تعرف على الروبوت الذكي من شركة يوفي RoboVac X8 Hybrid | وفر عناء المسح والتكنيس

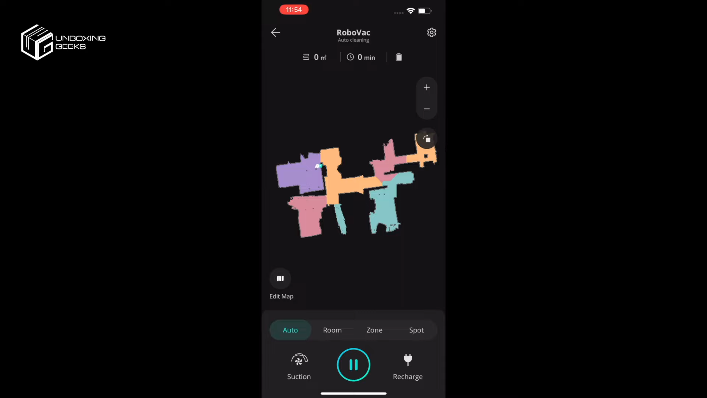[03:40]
تحمل التطبيق الخاص بشركة يوفي وتعمل مسحة ليزرية لكل الغرف في المنزل وهذا
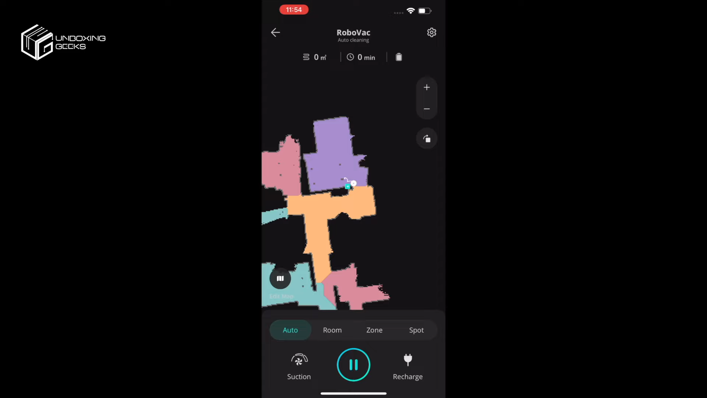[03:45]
الإشي بيخلي المكنسة تتعرف على بيتك بشكل مراسب وتحفظ هيكلة البيت وبصراحة من
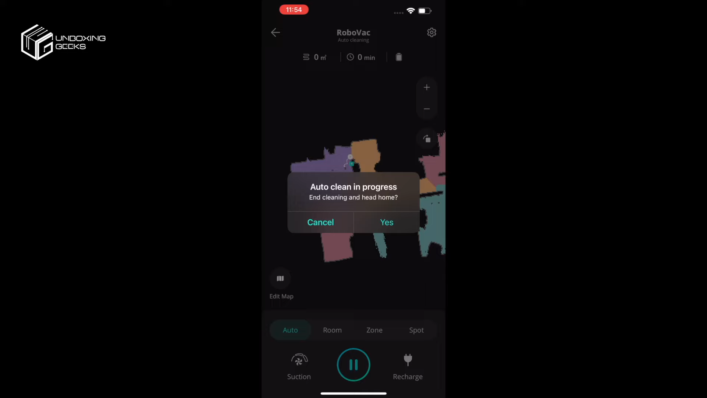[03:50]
الأمور اللي اتفاجأت فيها أنه أول ما شغلت المكنسة وحكيت لها ترجع على قاعدة الشحن عرفت لحالة
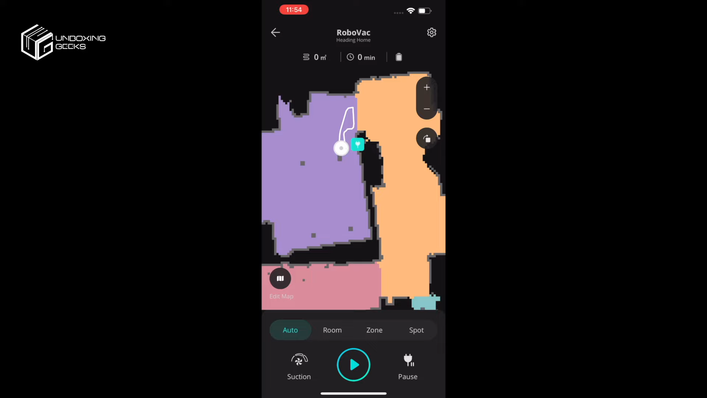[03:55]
وهذا إشي بصراحة بخليك تفكر لوين هالتقنيات راح توصل في المستقبل القريب المكنسة فيها